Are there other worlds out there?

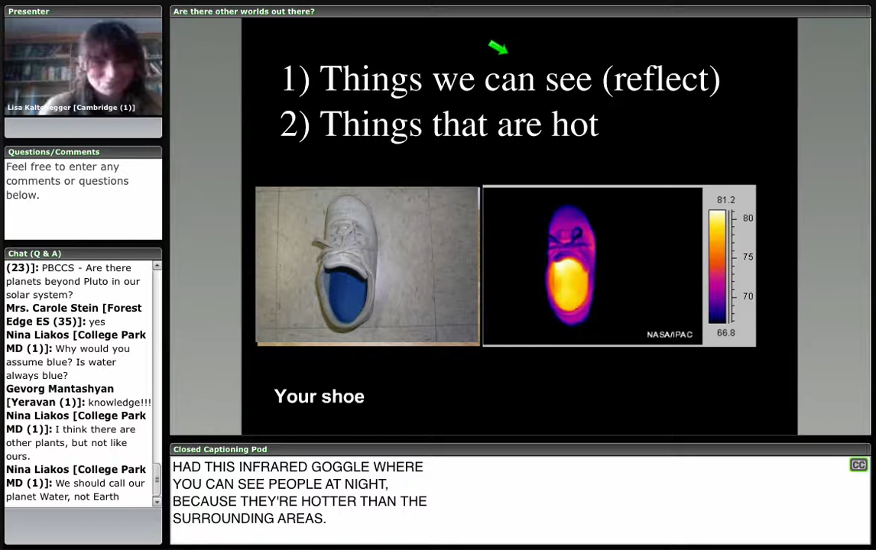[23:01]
So if we look in the visible where you and I see, we can see certain things. And then if we look in the infrared, we can see heat. We know if this thing is hot or if this thing is cold. And we can, again, in both wavelengths range, actually do see whether or not there are chemicals in the atmosphere. Telltale signs of light, as I will show you in a little.